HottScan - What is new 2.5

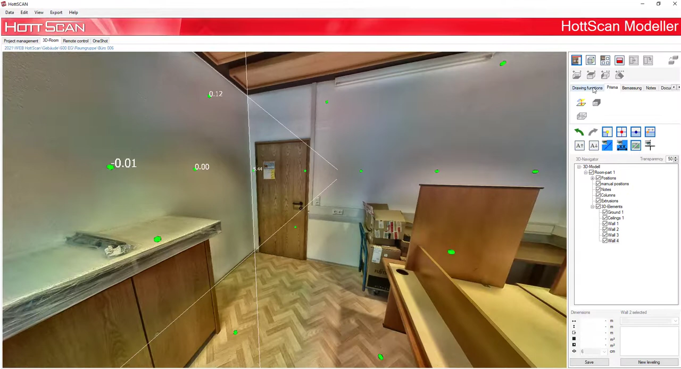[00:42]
Now we can choose the automatic filling planes button. All the planes which we have defined before will be automatically filled up.
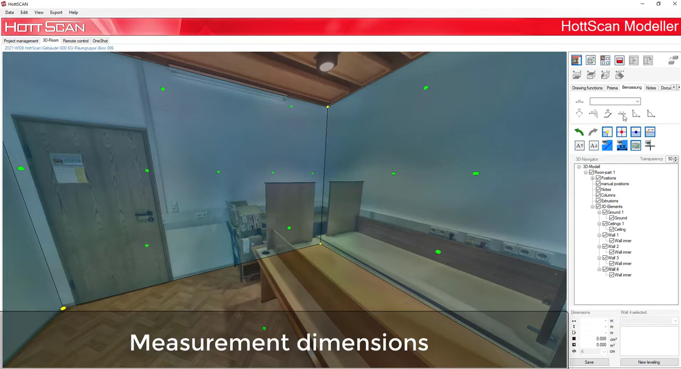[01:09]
Measurement chains can be activated by this function.
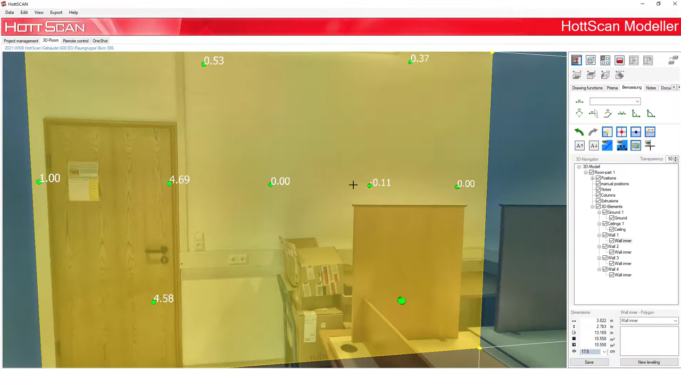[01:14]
Measurement points or any surface can be selected here. As soon as you click on enter, this chain is closed.
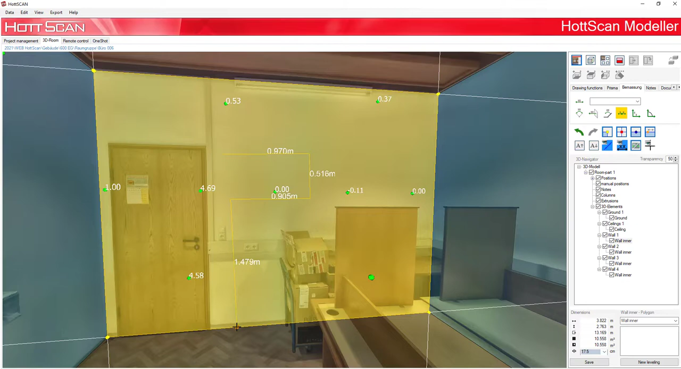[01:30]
Pre-measurement.
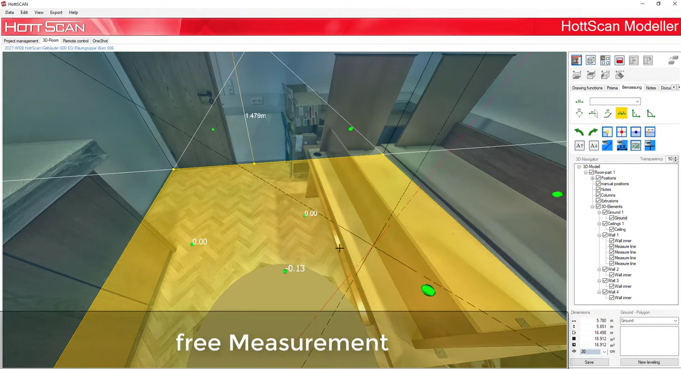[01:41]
With this function it is possible to measure cabinet, table, pipeline, cable channels and so on in an alternate way. As well as the determined interfering edges exactly. For example, does my product fit in the corner or how much space do I have exactly from A to B.
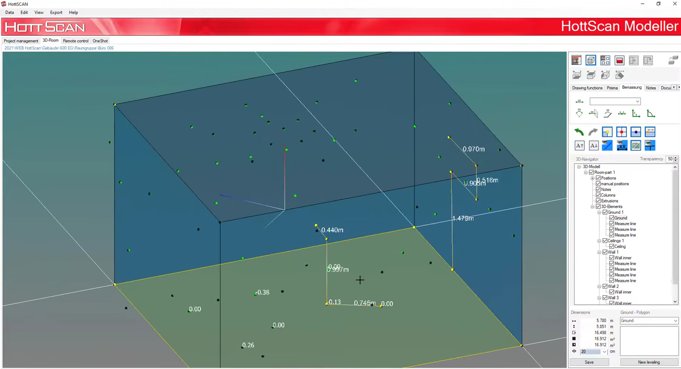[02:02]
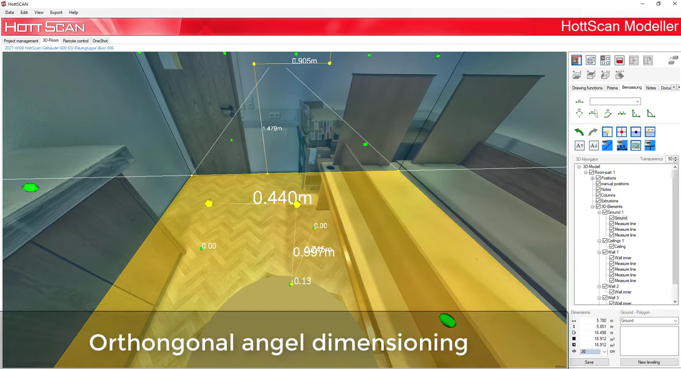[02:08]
To do this, select the orthogonal angle design and select the wall surface for this purpose.
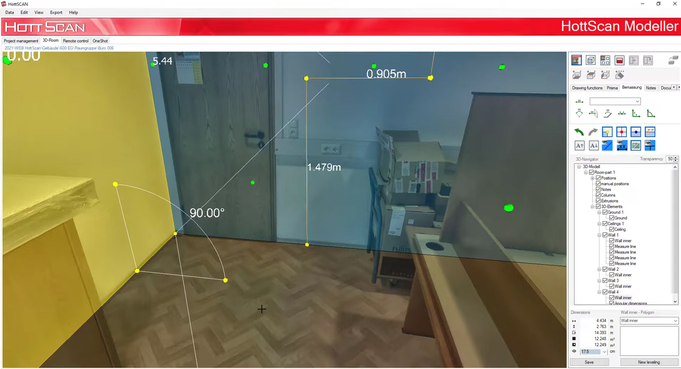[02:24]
Now you have the angle of two intersection surfaces.
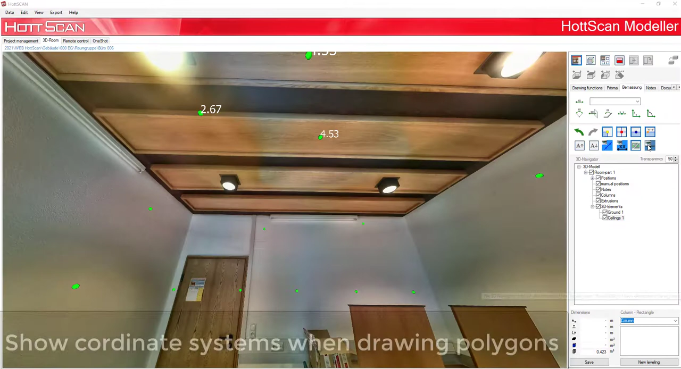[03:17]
Show coordinate system when drawing polygons.